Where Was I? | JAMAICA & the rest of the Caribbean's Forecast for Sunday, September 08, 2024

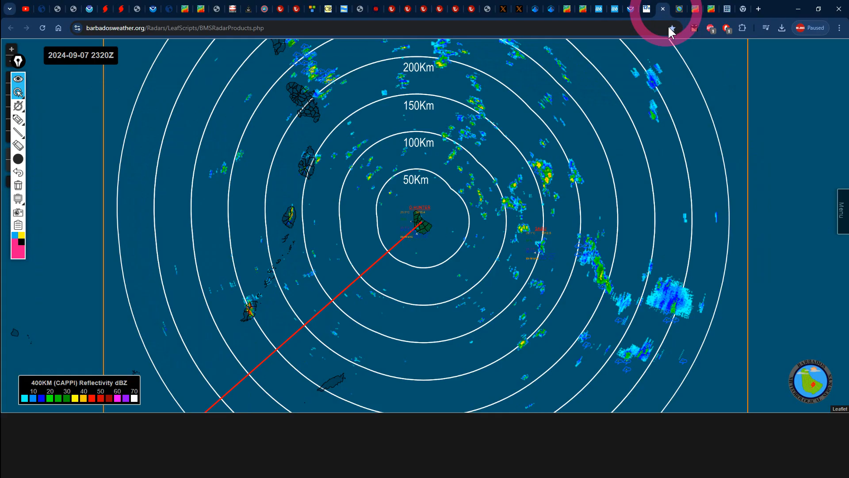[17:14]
as we speak and if we take a look at the barbados radar we can see some rainfall in